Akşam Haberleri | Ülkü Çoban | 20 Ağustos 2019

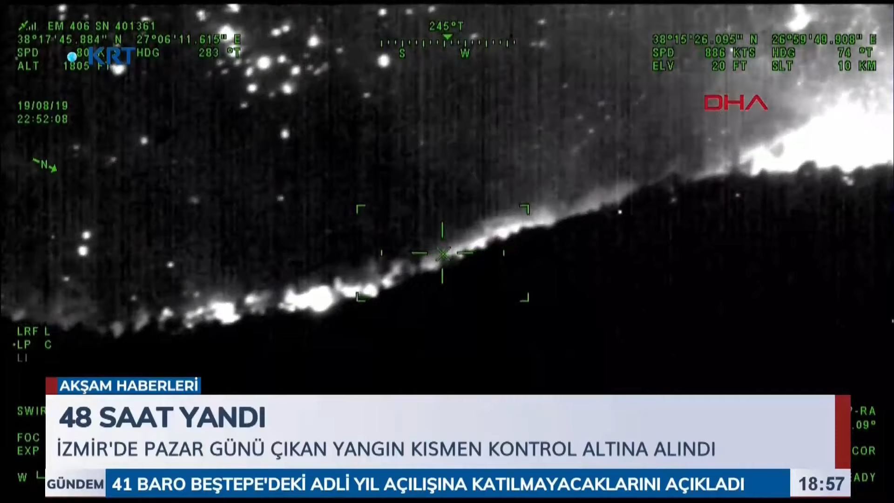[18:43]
Gece uçuşu yapan helikoptere takılı gece görüş sistemindeki kızılötesi algılayıcılardan alınan veriler anında mesaj olarak yerdeki bilimlere aktarıldı. Ancak bu sistem doğrudan yangın söndürmeye dönük değildi. Tarım ve Orman Bakanı Bekir Pakdemirli bölgede helikopterle inceleme yaptı.